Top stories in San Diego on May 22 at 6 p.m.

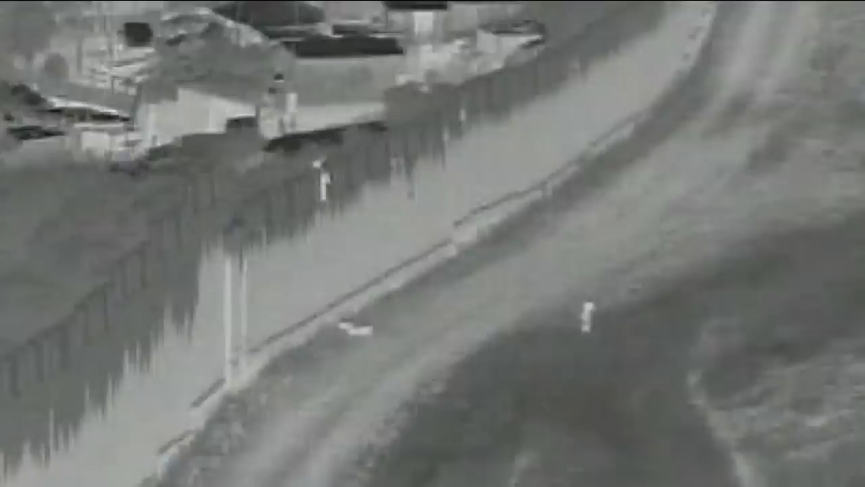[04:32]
Border Patrol tonight of a four-year-old child being dropped from the top of the border wall. CBP Chief Roll Ortiz shared this video. He says the child is okay, but this should serve as a warning not to trust smugglers.